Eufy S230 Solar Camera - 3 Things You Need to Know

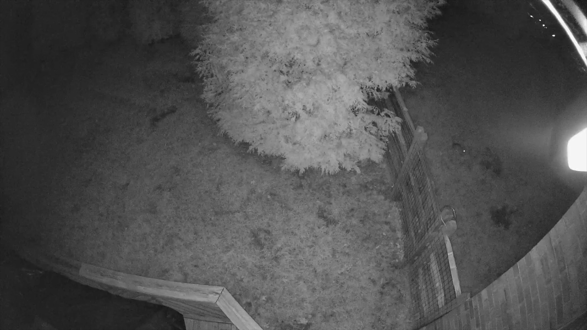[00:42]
But in the app you can actually turn on and off that spotlight manually.